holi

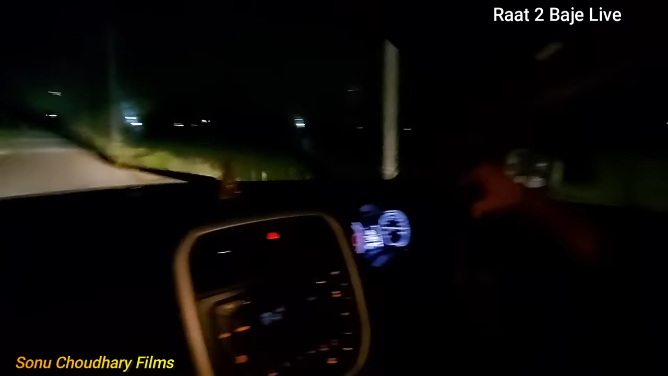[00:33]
मैं थोड़ा कहने लगा कोई यार, किसी की इमरजेंसी भी हो सके है, कोई इमरजेंसी नहीं है, रात को 2 बजे ऐसी हरकतें कर रहे हैं, इमरजेंसी होगी भाई।
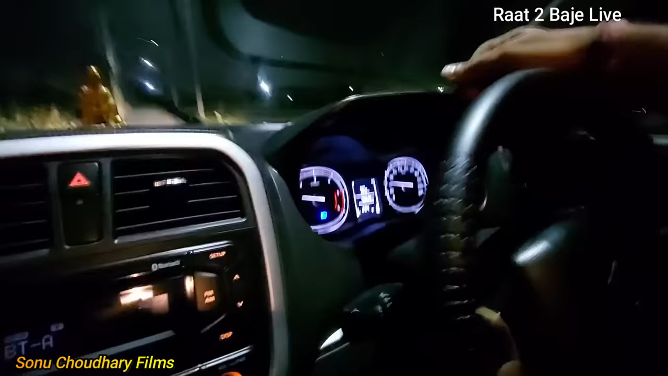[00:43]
टाइम दिखा दे एक बार, रात के 2 बज रहे हैं वैसे तो भाई, लेकिन हेल्प के लिए रुकना भी जरूरी है,